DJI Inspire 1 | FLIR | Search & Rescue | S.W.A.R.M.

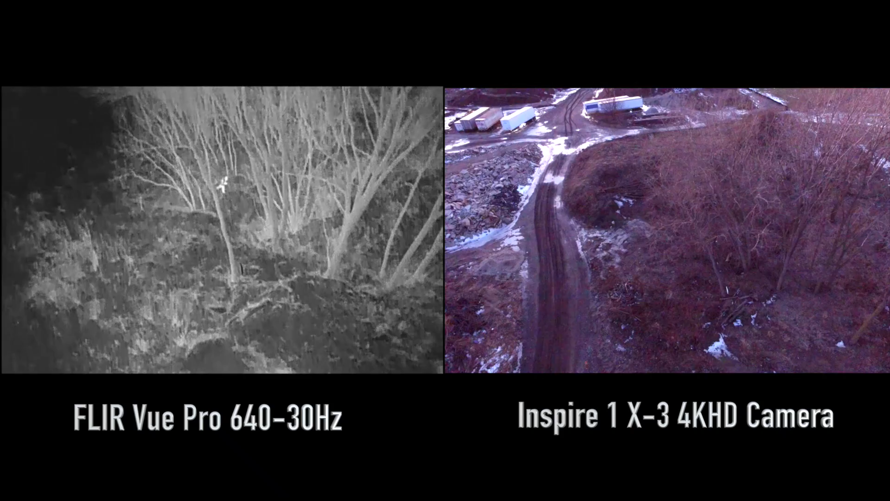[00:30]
Now one thing you'll notice, it looks extremely light out still on the right and I can assure you that it was about half as dark as it actually shows. And you have to give a lot of credit to the Inspire 1 camera for that. But again, you can already see here on the left, we can already see our subject down in between the trees there. And on the right, it's really difficult to see him even though he's wearing some neon green gloves.
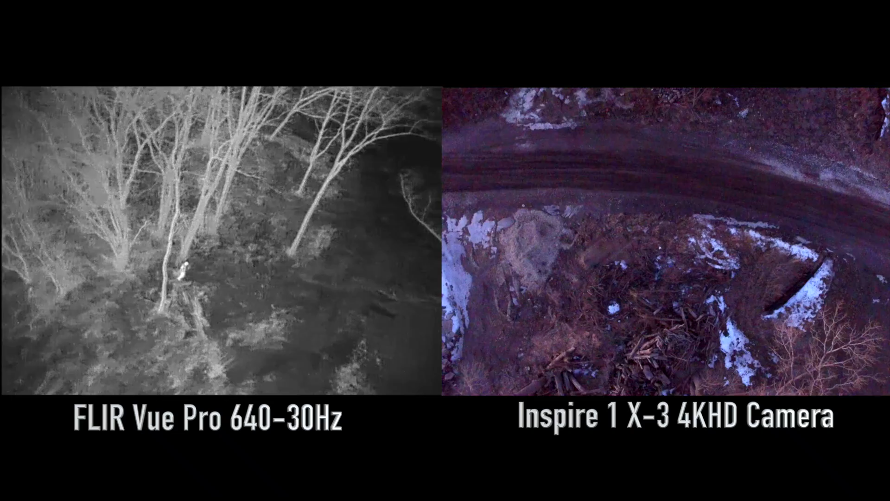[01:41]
So it's a pretty sensitive sensor and it's really a must have tool if you're doing any kind of search and rescue or anything of that nature. Now one of the benefits of our Inspire is we have a dual camera setup on ours. You can see that the right camera now is being used to figure out the position because it was getting dark. We knew we were around some trees but we wanted to descend down and we knew that above the road there was actually a clear opening. So I actually used the right camera or the stock Inspire 1 camera to point straight down and descend because we wanted to get a lower angle and get a closer shot of the subject here who's now finally making his way out of the woods.
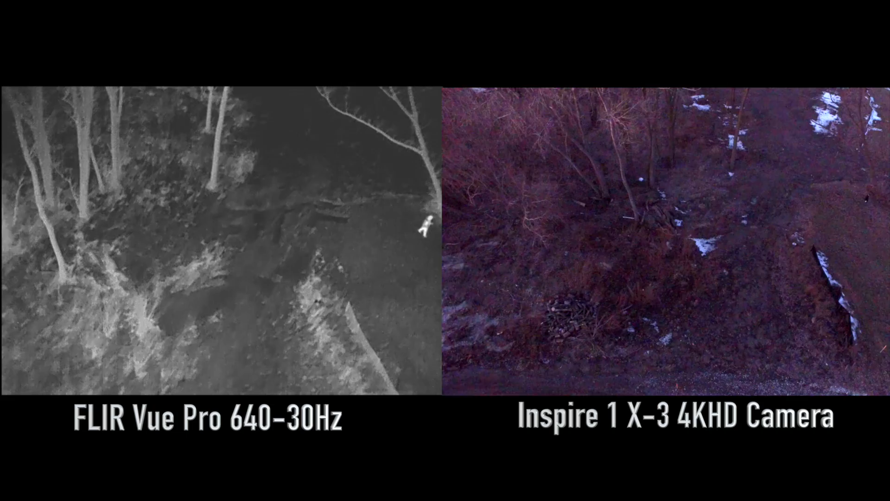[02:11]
Again on the right hand side even though he's out in the wide open, if it wasn't for the neon gloves you really would still have a hard time locating him. Compared to the left hand side with the thermal image it's pretty clear that you can see the subject there. And then as we descend down we go ahead and kind of lead him out of the woods, out in the clearing, where we can of course lead him to safety and make his way back home.
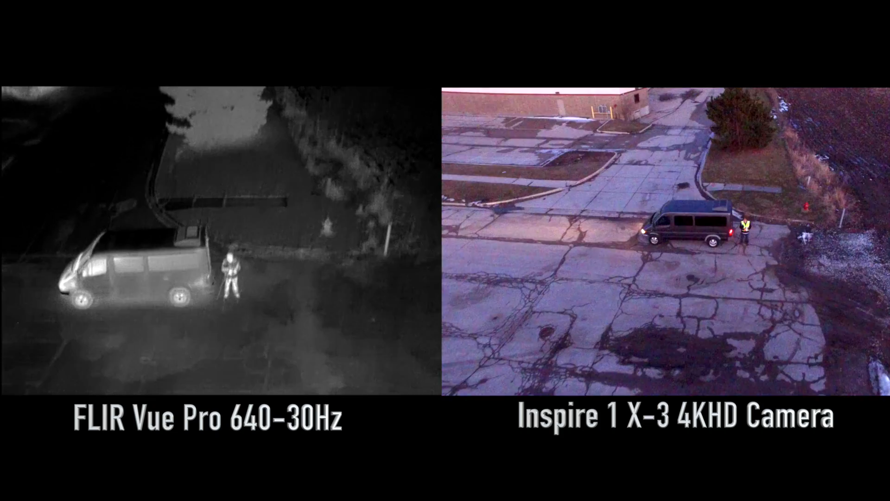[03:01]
And again it looks a lot lighter than it actually is but even on the left you can see the heat signature of the engines running there. And it's a great way to find your subject when it's dark out. Thanks for watching guys.